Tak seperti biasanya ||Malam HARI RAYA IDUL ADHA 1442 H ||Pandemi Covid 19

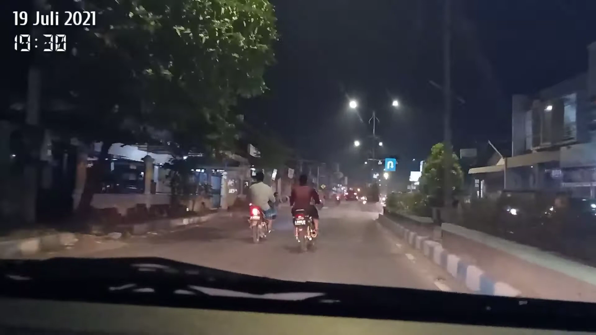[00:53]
Masih belum meredah Oke teman-teman saksikan terus video ini Sampai selesai Saya akan mengajak teman-teman berkeliling kota Bantalan Di malam hari raya Idul Adha 1442 Hijriah
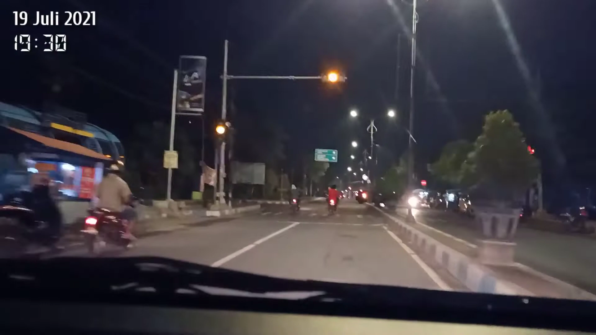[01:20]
Saat ini hari Senin tanggal 19 Juli tahun 2021 Jam 19.30 Ini suasana kota Bangkala Kita sudah melewati rumah sakit Sarifah Amba Meratu Ebu tadi Di sebelah kanan jalan
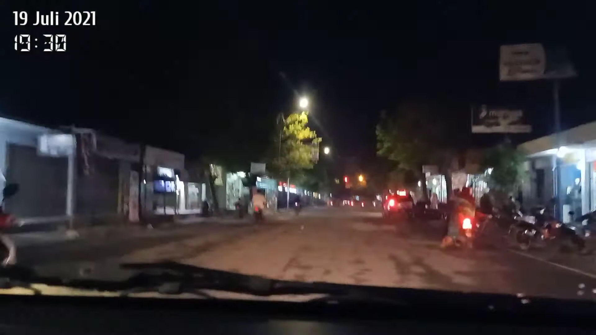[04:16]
Di depan ini sudah ada Lampu merah Sebelum alun-alun Kita sudah hampir Hampir nyampe alun-alun
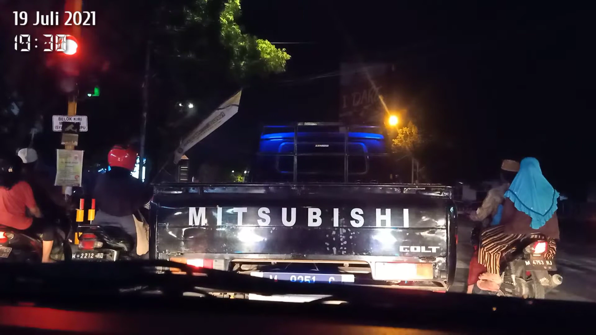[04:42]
Teman-teman Oke Lampu hijau Ini di depan alun-alun Kota Bangkalan
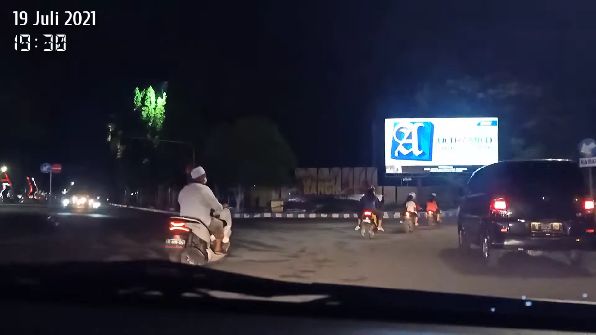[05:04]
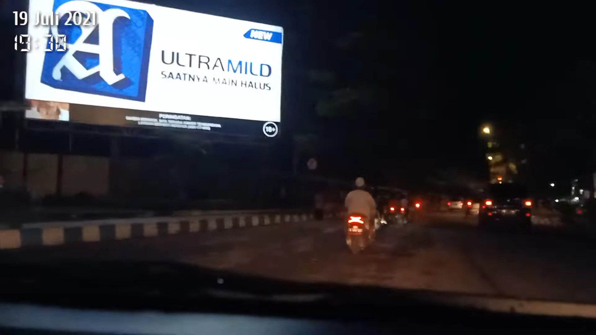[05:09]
Biasanya Kalau seperti sebelum-sebelumnya Nanti jam 8 Lampu jalan dimatikan semua Ini ada patroli Patroli polisi Apa ya? Jual gambing Oh Orang jual gambing Oke
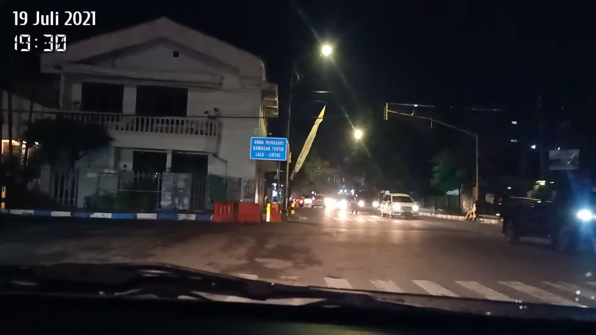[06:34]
Kita sudah Nyampe Lampu merah Setelah alun-alun Bangkalan Teman-teman Kita betulkan dulu Kameranya
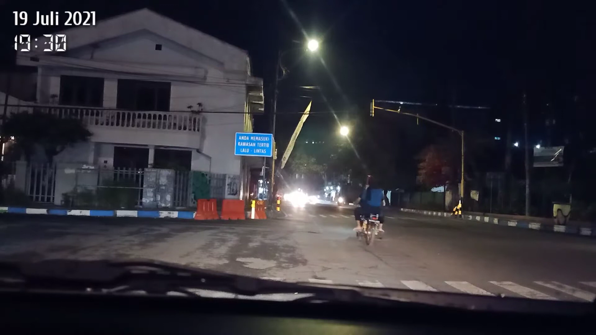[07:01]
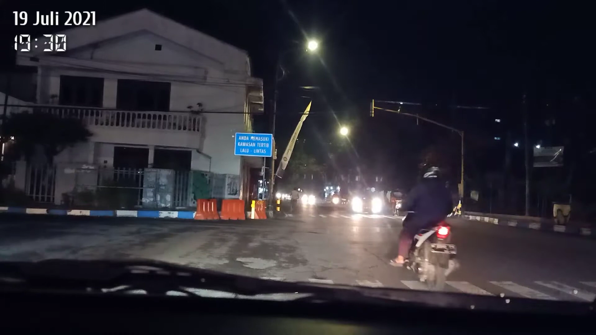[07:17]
Oke Lampu hijau Kita jalan lagi
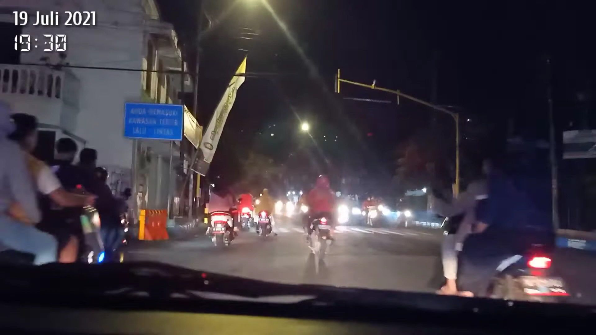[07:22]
Lalu lintas Lumayan rame Lampu hijau
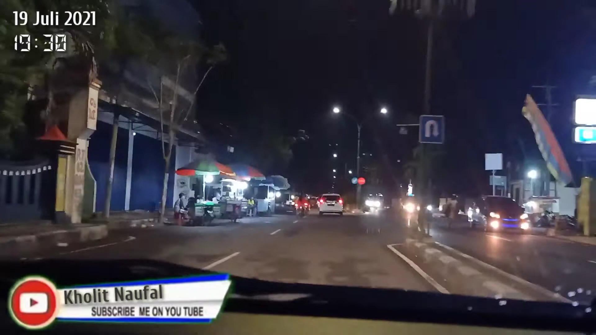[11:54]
ini kita di depan stadion gelora bangkalan stadion gelora bangkalan sepi banget teman-teman
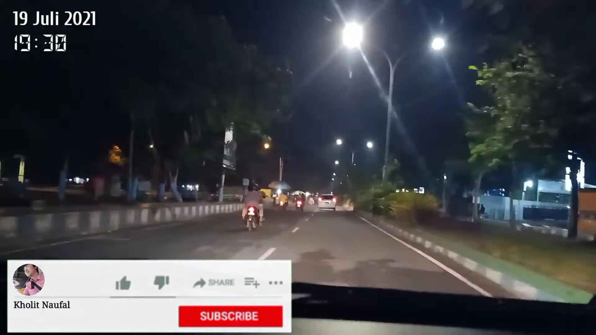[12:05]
biasanya stadion gelora bangkalan di halaman depannya selalu rame sekarang jadi sepi selamat menikmati
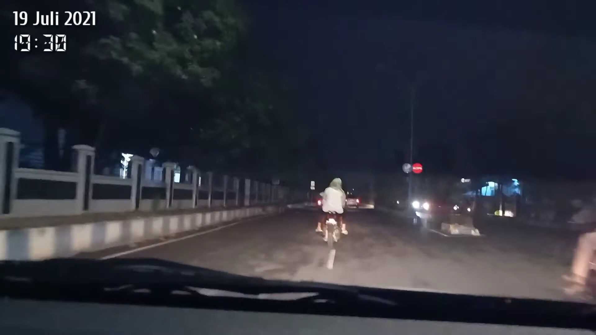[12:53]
sebagian sudah dimatikan lampu jalannya teman-teman karena pas jam 8 nanti lampu jalan semua dimatikan jadi aktivitas warga berhenti
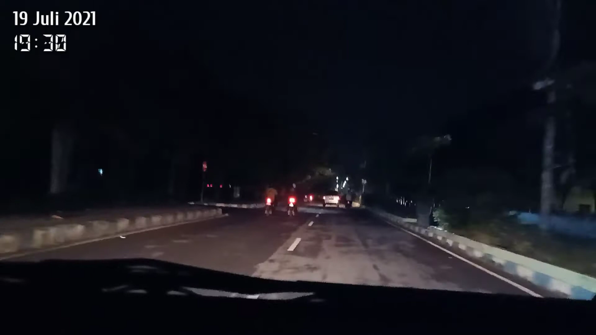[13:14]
ini di depan kantor webcap bangkalan oke teman-teman kita puter balik aja di depan karena memang hampir jam 8 malam kita juga gak boleh melintasi jalanan kota saat jam 8 malam ke atas